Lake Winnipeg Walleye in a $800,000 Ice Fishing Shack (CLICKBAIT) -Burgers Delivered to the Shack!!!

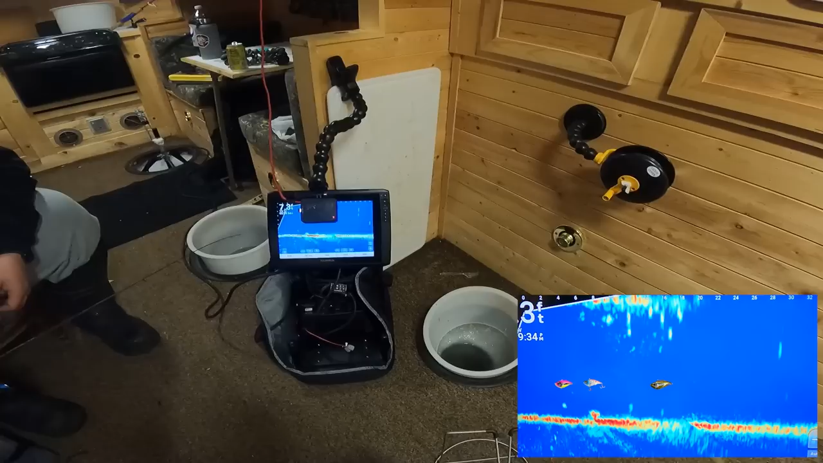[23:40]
That's a big fish too. Like, what is happening? Look at—he's just sleeping there now. Oh, I thought there was one on the jig too.
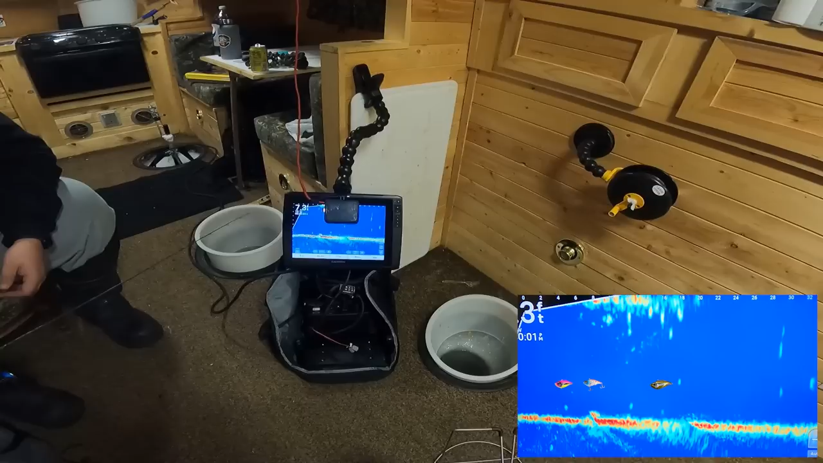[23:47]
There is, right underneath it. What? Oh, that's a Justin. What's going on over there?
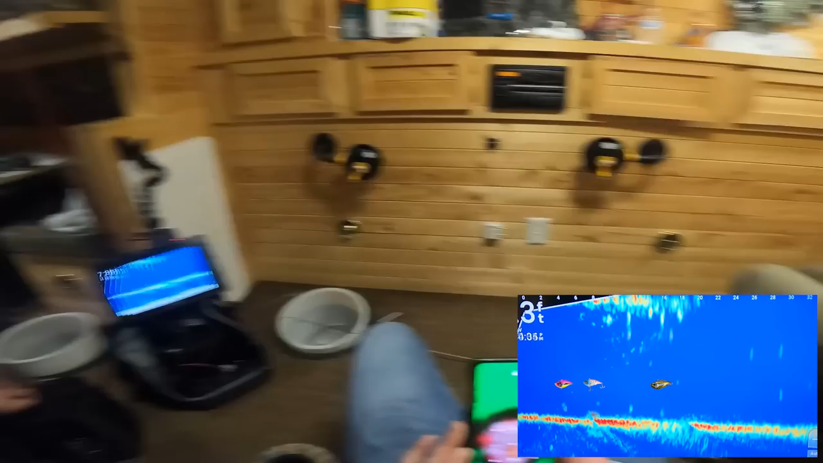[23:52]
Oh, whoa! Shit. What the fuck was that? What the hell did I miss?
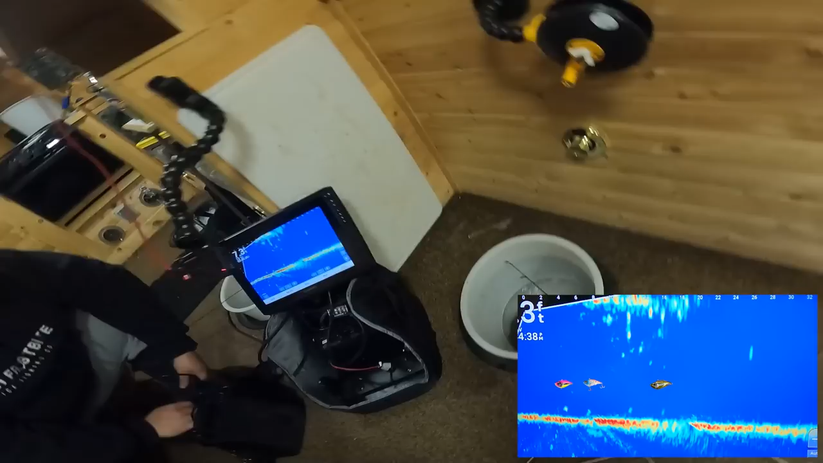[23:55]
It just spazzed out. Like, it lost. I keep missing all the excitement.
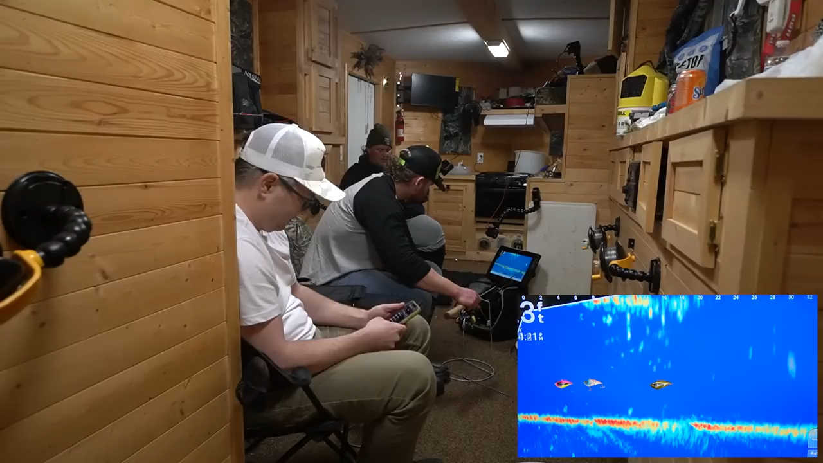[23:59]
Look at this big monster from the right. Oh my god.
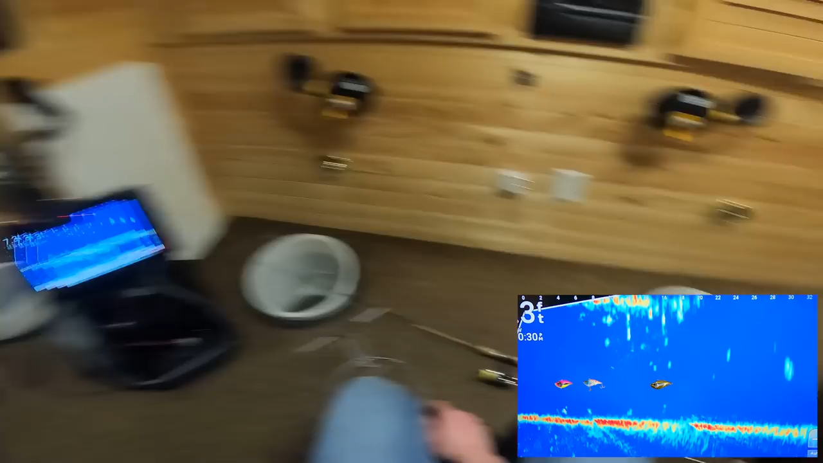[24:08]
Dude, look at that one. What is that? Whoa!
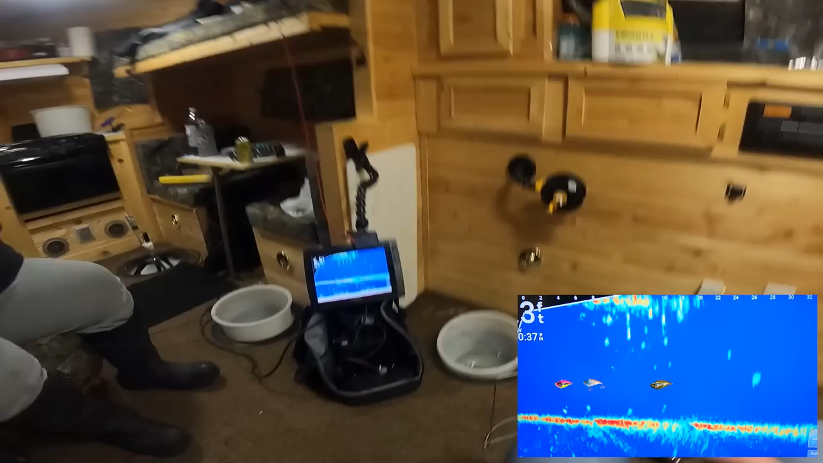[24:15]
It's doing something fucking insane. Going straight down. Diving right to you.
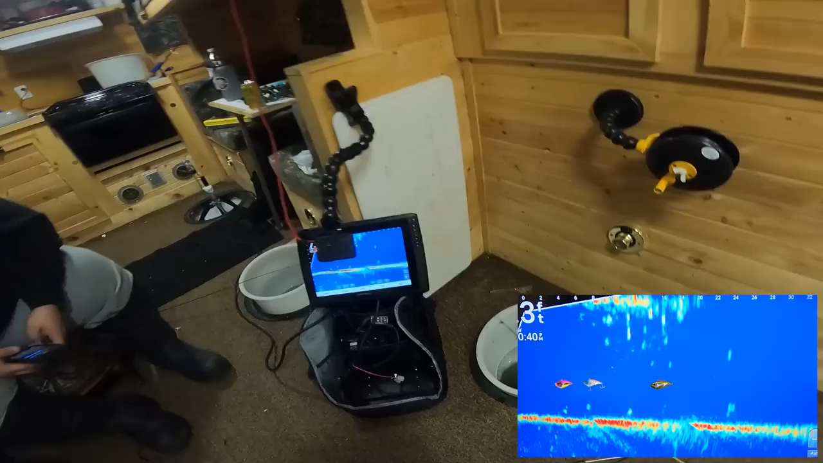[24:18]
What the fuck just happened? Like there you're is. Being weird, man.
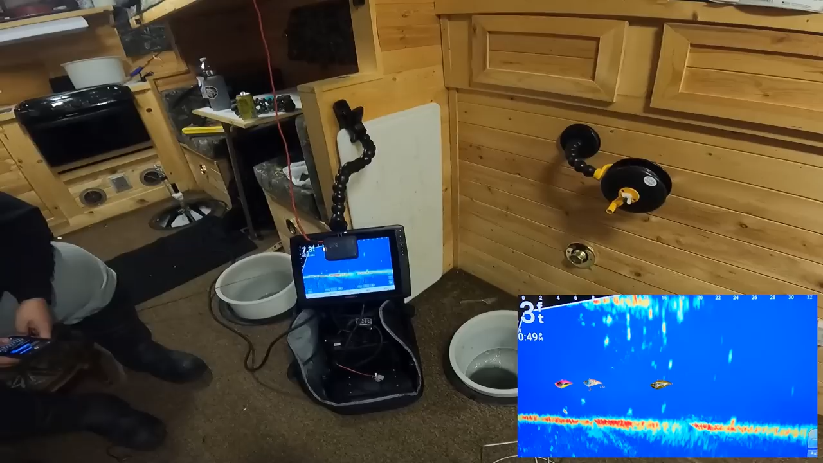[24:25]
Why would a big fish like that get spooked so strange? Yeah, it's for sure pressure related. Like. Something strange just happened.
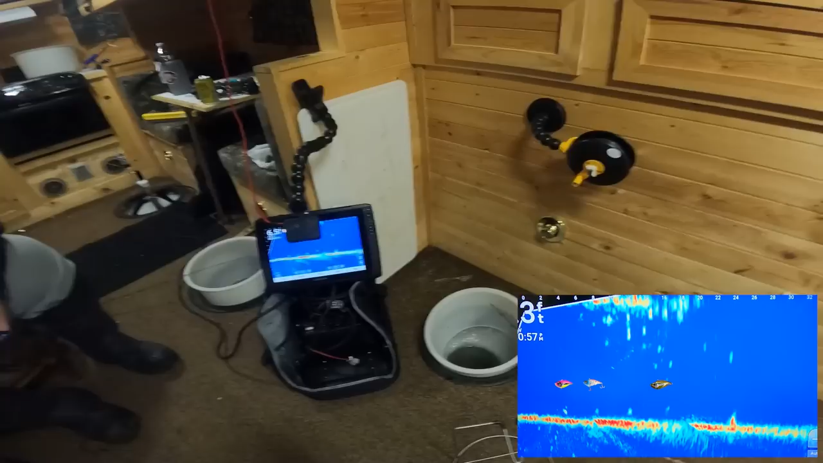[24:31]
It looks like it just got electrocuted. Yeah.
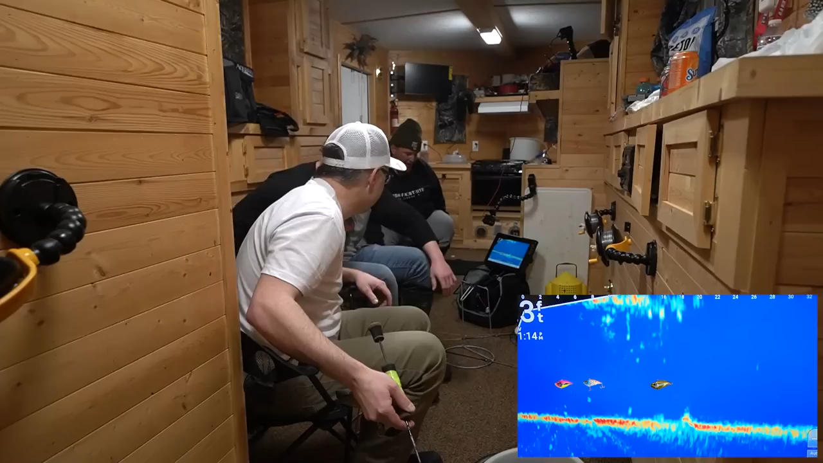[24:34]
Will this be the first day of the year, no 28 plus? Yeah, this would be.
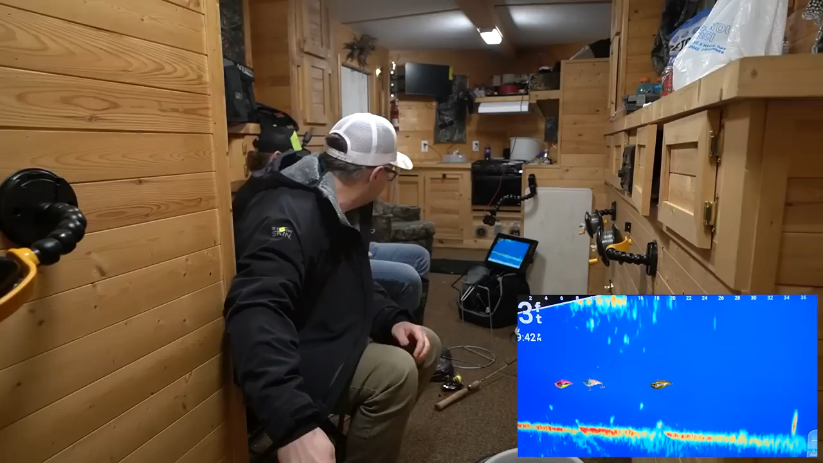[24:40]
This would be my first day out here without a master. Oh. Couple of it's doing stuff. It's coming on the right there. Yeah. Oh, he's coming up.
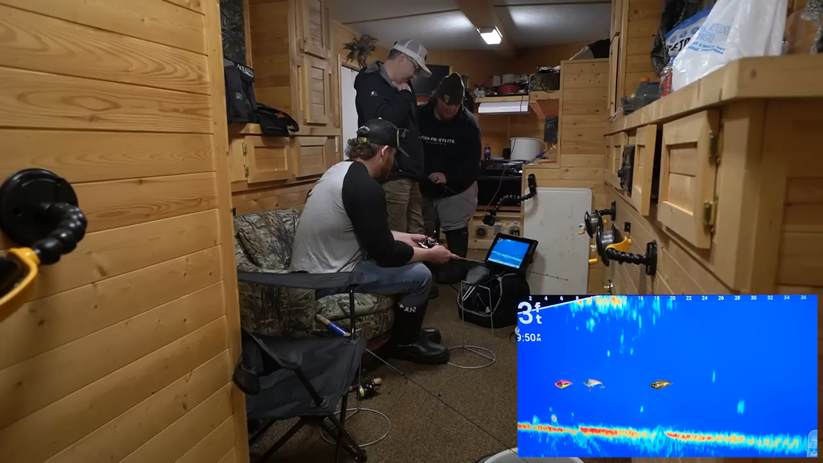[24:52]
He's coming up. Oh, it's he's coming up vertical. He's vertical on it. I I'm gonna steal them. That's the most interaction for sure we've had in a while. Come on. Ooh, yeah. There we go. Come on.